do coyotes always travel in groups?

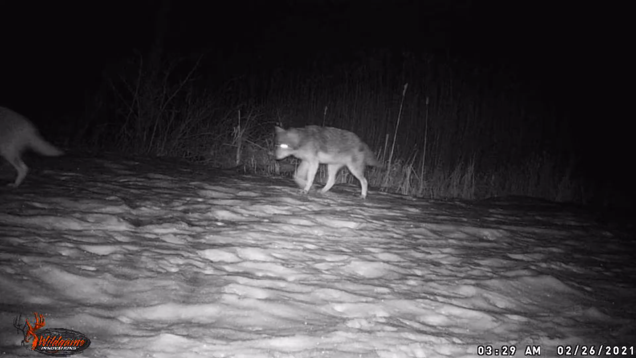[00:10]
For example, if you've heard that coyotes can hunt in groups, if you ask the question, do they always hunt in groups, or how frequently might they be by themselves? In the next 10 video clips taken from a trail cam in Orange County, there are coyotes,
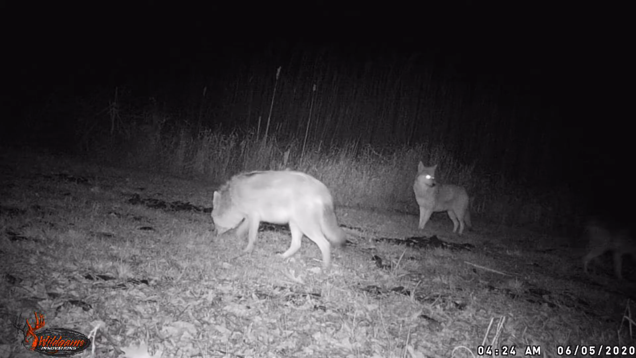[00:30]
and you could count the percentage of instances in these videos that coyotes are alone or traveling in groups and determine an answer for yourself. I would like to remember, if you're familiar with, if you're familiar with the crass, you cannot gather in groups. Or if